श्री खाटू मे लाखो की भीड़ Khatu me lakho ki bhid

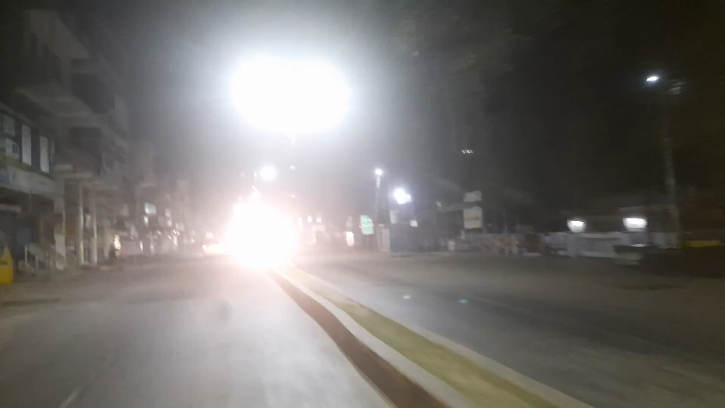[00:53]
अब हम रिंगस पहुंच गए हैं।
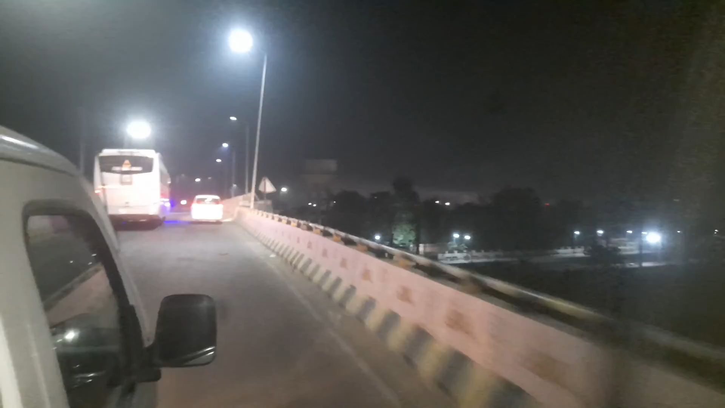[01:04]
यह रिंगस है, यहां से रेल मार्ग भी जुड़ता है।
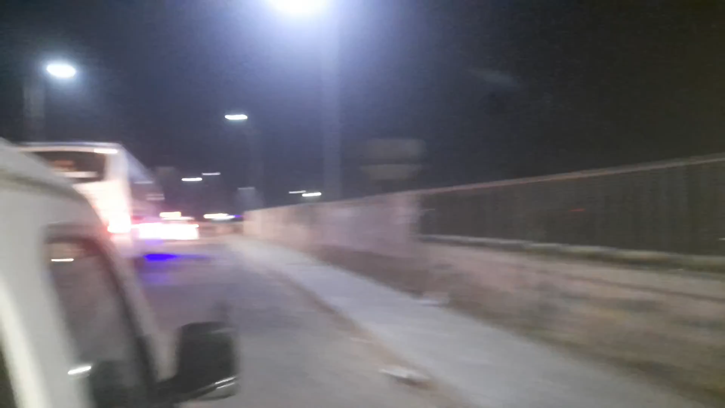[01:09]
मेरे दाईं ओर रिंगस रेलवे स्टेशन है,
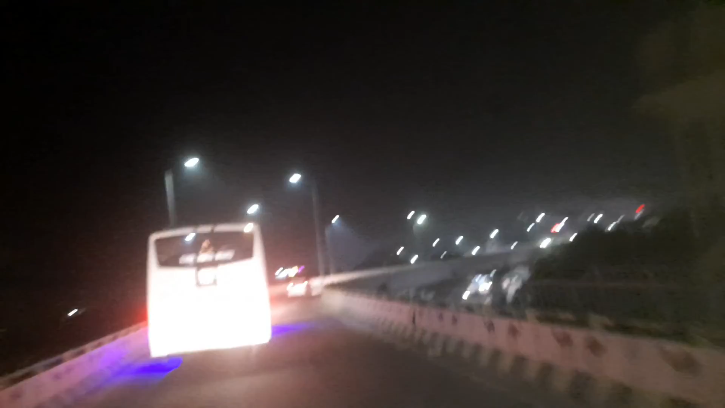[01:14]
जहां खाटू जाने वाले यात्री सर्वप्रथम यहीं पहुंचते हैं और यहां से अपनी निशान यात्रा शुरू करते हैं।